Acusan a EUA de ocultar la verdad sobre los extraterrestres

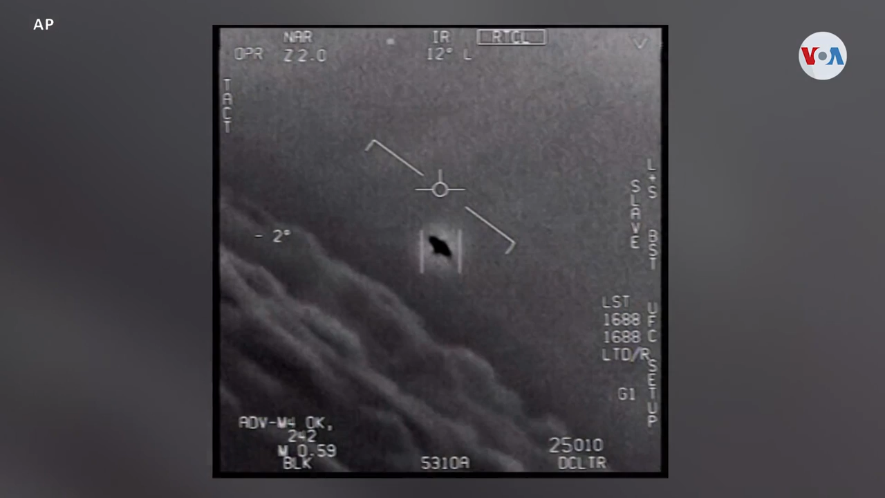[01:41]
Podrían ser tecnologías rivales, como la rusa o china, pero no los atribuyeron a posibles extraterrestres.